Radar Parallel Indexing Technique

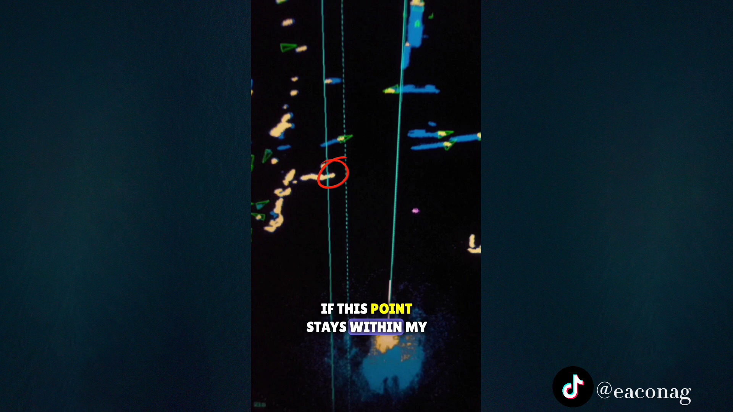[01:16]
Even if my GPS failed and I can't see my route line, if this point stays within my parallel index lines, I know that I am safe and I will not run through this dangerous wreck.